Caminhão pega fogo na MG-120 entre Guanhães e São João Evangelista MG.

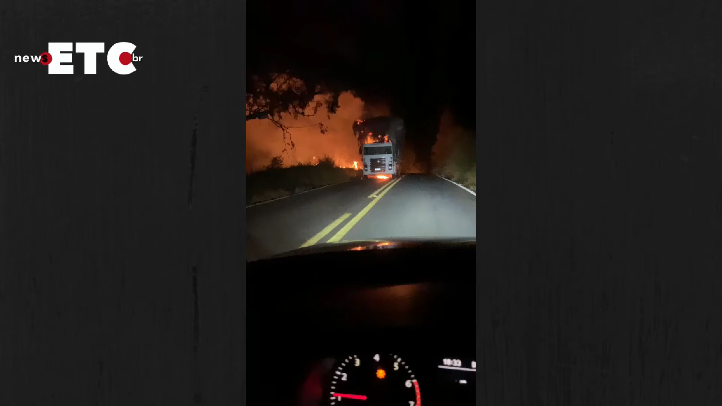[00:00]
Nossa, o caminhão pegando fogo aqui agora, velho, olha que dó Nossa, cara, olha